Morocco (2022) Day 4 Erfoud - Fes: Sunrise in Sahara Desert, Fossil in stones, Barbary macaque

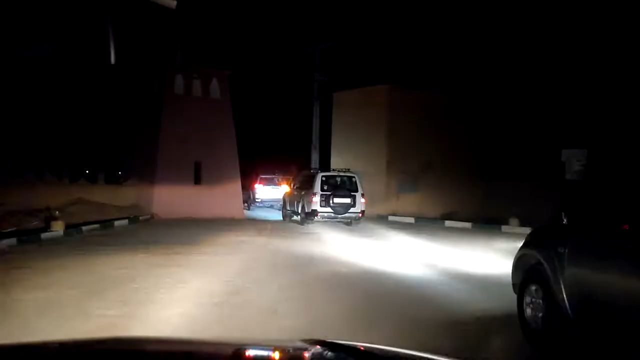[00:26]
Пришел водитель, поздоровался. И мы выезжаем встречать восход в пустыне Сахара.
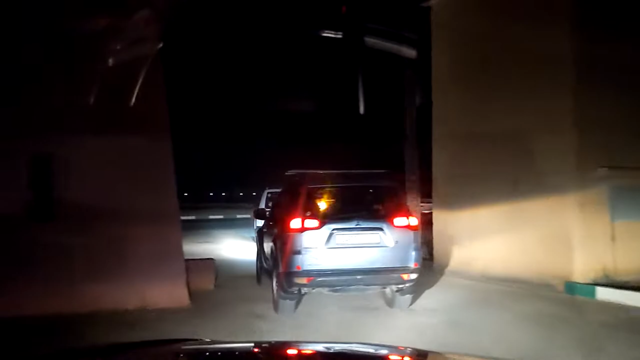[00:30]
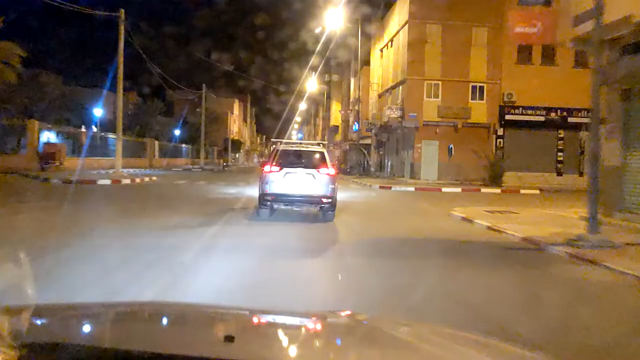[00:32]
Наша группа разместилась в четырех джипах. Ночная улица города Эрфуд.
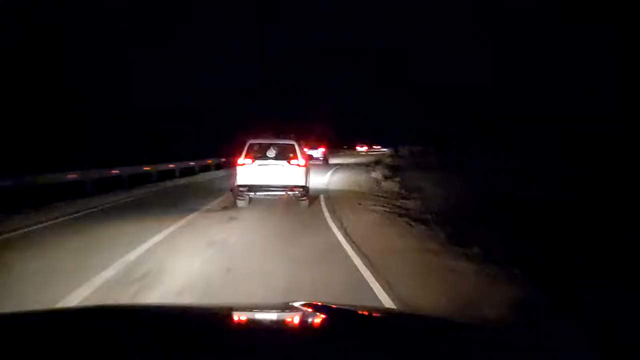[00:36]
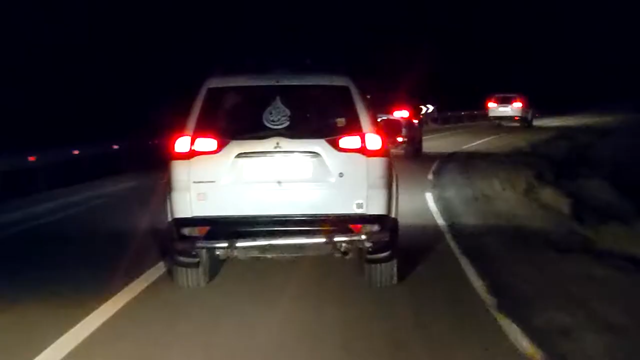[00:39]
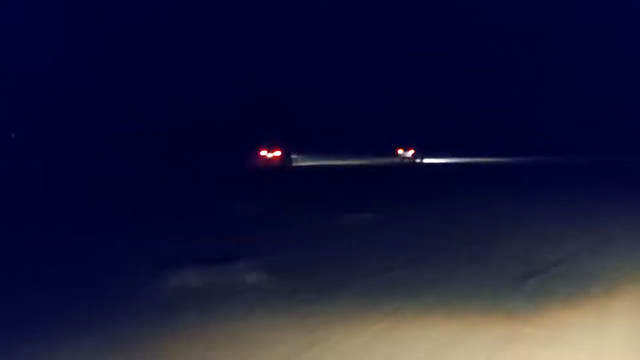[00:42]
Кончилась дорога с твердым покрытием. И дальше едем по пустынной местности с почти такой же твердой поверхностью, но далеко не такой ровной.